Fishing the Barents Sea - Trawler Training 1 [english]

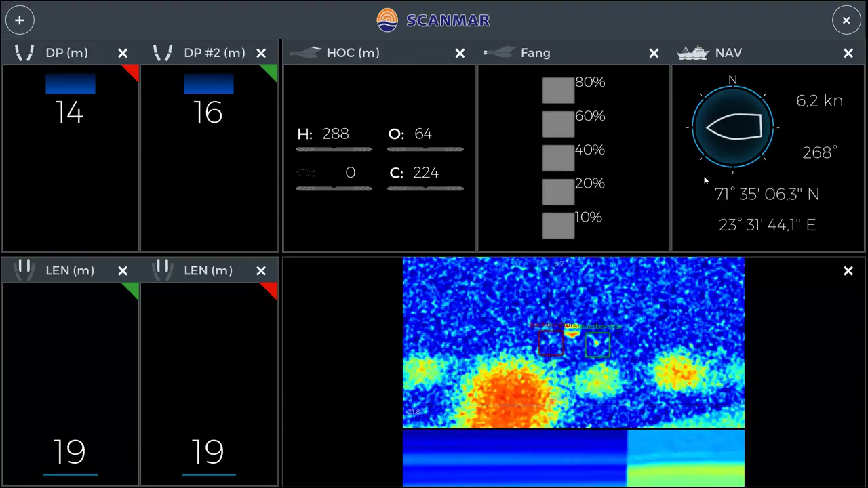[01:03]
On screen: speed 6.2 kn
if you see a lot of fish beneath your boat right away from the first second we will go on with this catch and
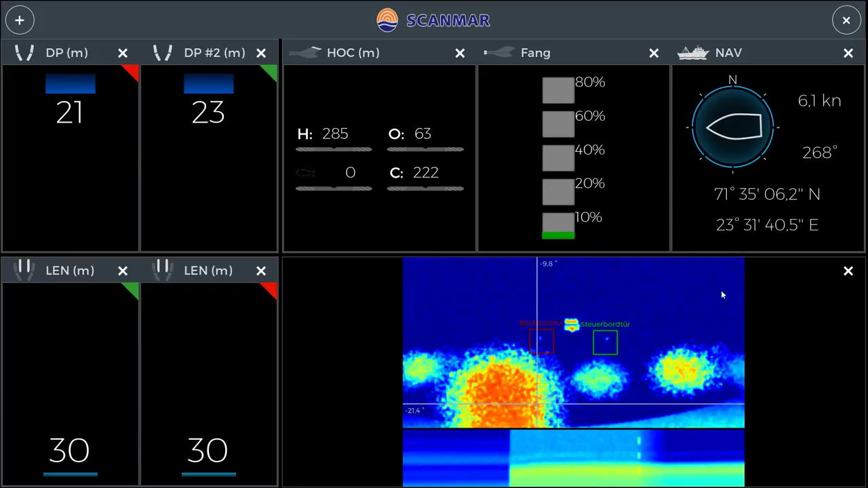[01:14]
On screen: speed 6.1 kn
you already see that fish are coming in our percentage already showed something
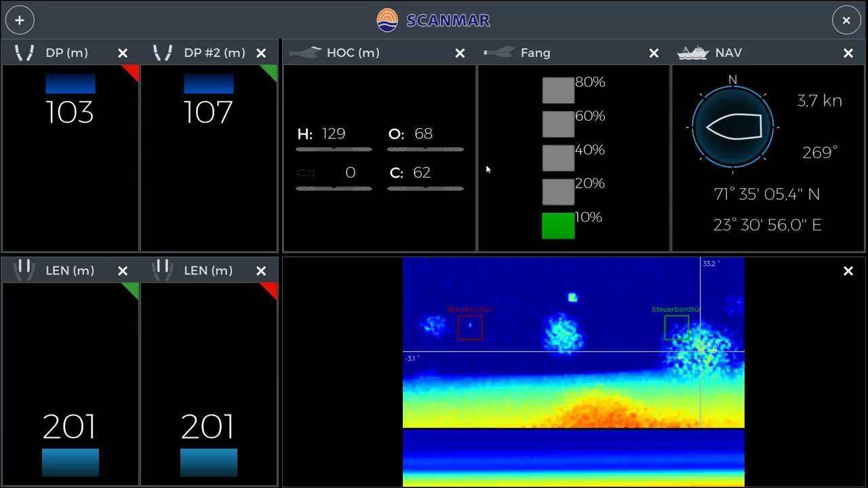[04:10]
On screen: speed 3.7 kn
well 201 oh that's okay and you see the net the depth of our doors are at 100 or 108 that's fine now if you look around you will see that the bottom is yellow all over and that is not a huge ground fish population
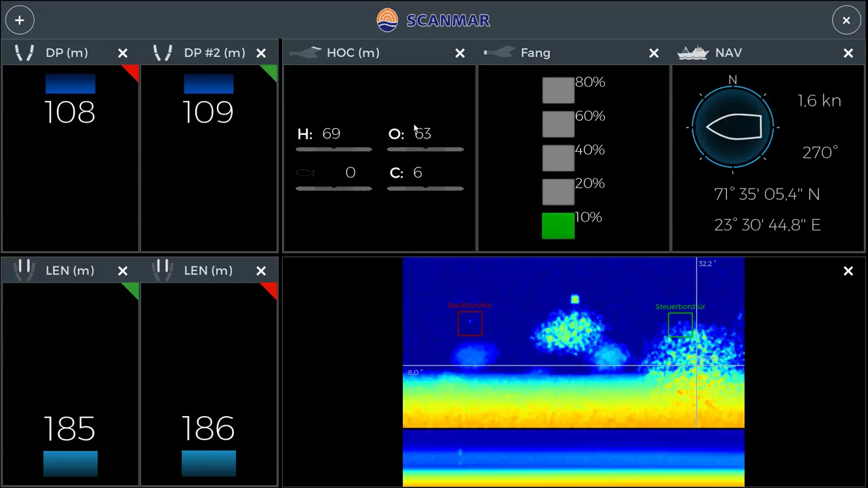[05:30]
is the lunar bow it's not the ground trawler for the ground net fishing that's the Hermes right and now you see that the speed dropped so we need to give a bit more power